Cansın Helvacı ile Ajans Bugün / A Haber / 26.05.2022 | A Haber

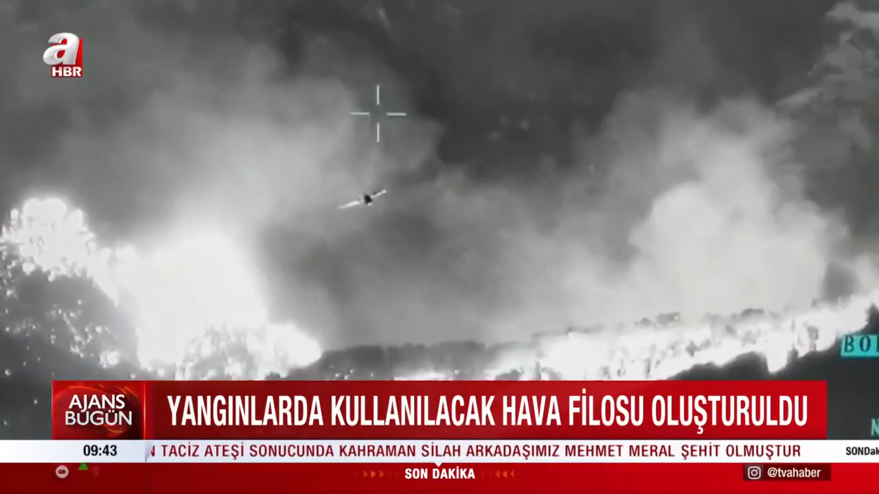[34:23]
İhaleler sonucu teslim edilen 9 helikopter ve 1 uçak göreve başladı.